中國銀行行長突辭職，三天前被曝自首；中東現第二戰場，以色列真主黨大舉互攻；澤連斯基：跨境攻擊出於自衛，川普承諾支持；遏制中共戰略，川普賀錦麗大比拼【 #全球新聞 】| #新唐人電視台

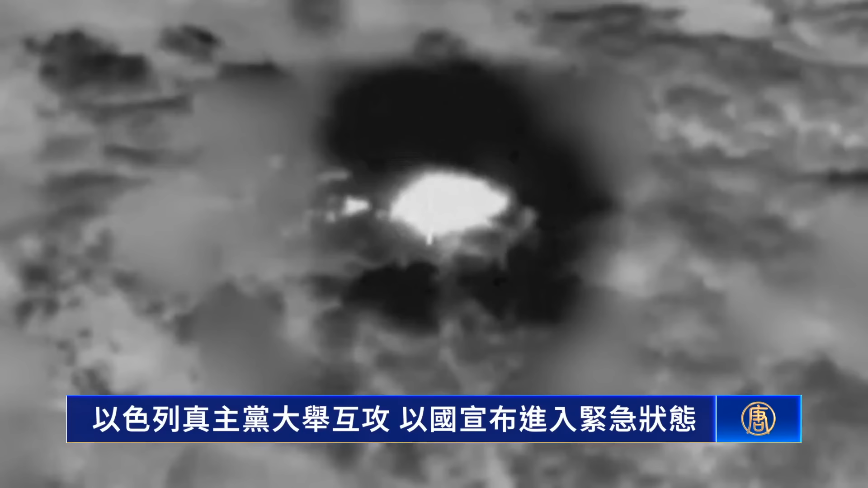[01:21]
周日 以色列对伊朗支持的黎巴嫩真主党进行了大规模的精准打击约100架以色列空军战机摧毁了数千枚瞄准以色列的短程火箭发射筒以军同
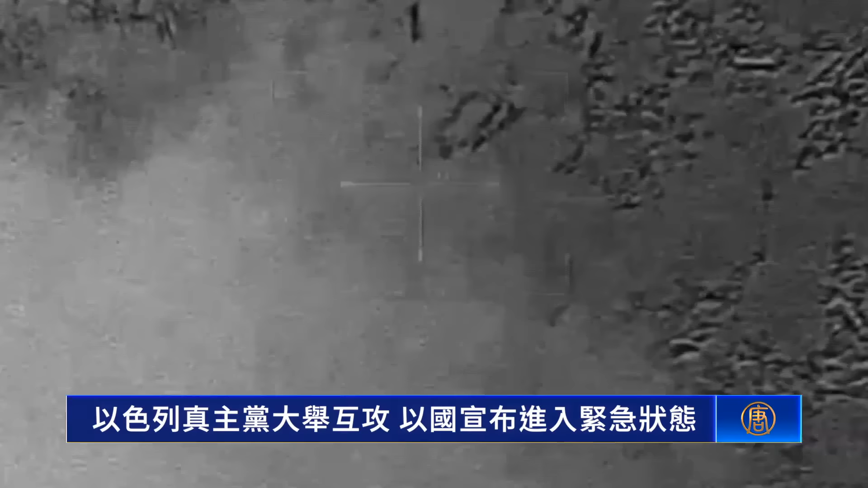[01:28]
事表示 防空系统还拦截了所有真主党已发射的火箭和无人机